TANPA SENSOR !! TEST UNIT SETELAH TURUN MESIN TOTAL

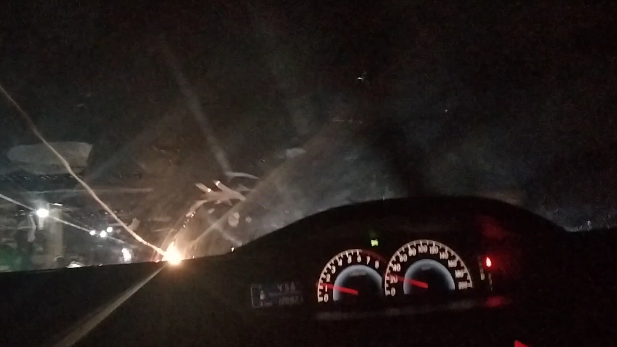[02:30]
Aduh, berbaik. Mobil baru ini nih. Tapi kan rasa. Ayo. Itu orang menyebrang. Lihat. Lihat enggak ah, saya juga apalah. Menakutkan. Muasang atasnya. Enak apa Arifin mobilnya, Pak Arifin?
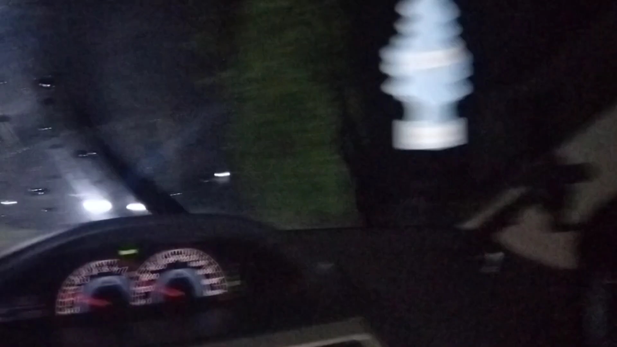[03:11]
Gede lagi orang itu. Indikator aman.
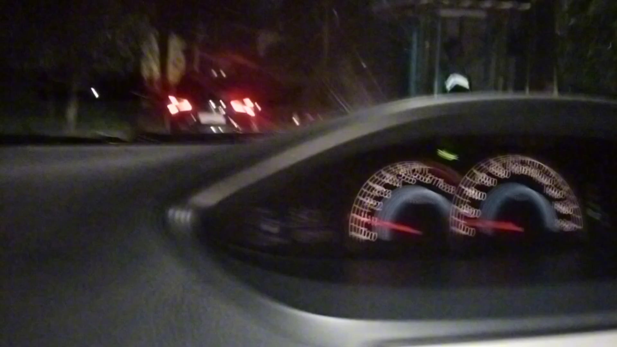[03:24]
jadi nggak boleh ada yang nyala, yang temperatur dan oli.
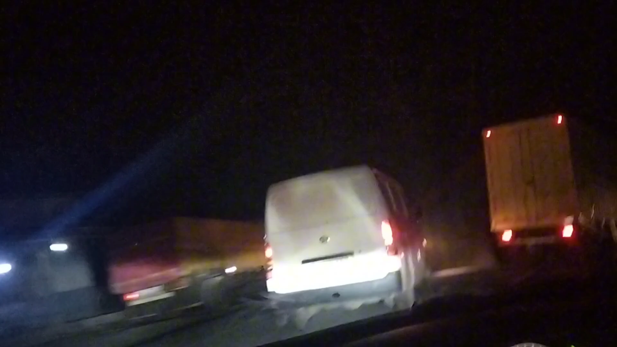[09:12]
Truk bingung ini mau lewat mana katanya. Pusing lampunya dinyalain terus itu. Ah mau kok nanjak lagi. Aduh.